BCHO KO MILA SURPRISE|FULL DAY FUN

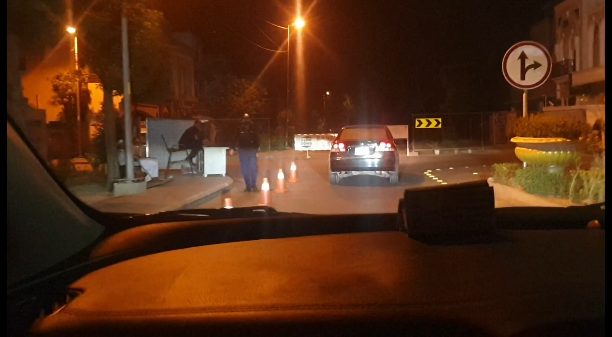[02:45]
देखते हैं के अब फातिमा कहां जा रही है फातिमा अजलान एंड आयत जो
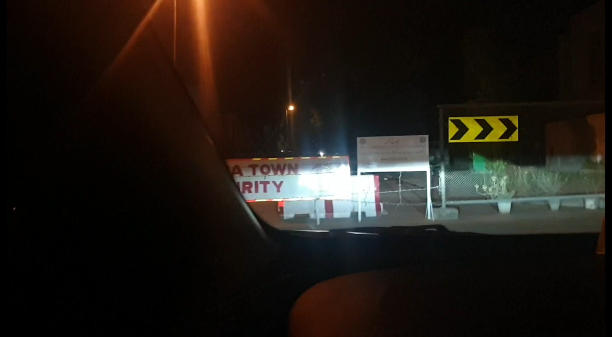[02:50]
के बहुत ज्यादा एक्साइटेड हैं आप देख रहे हैं वीडियो में क्योंकि एक्साइटेंट
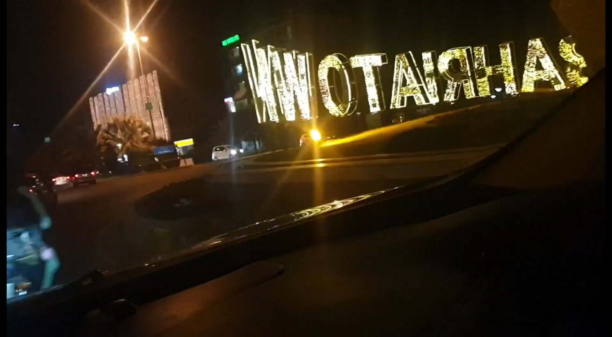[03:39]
बहुत बहुत कुपसूरत है इसको फैमेस आर्टीटेक्च्ट नईयर Edada ने जो है वो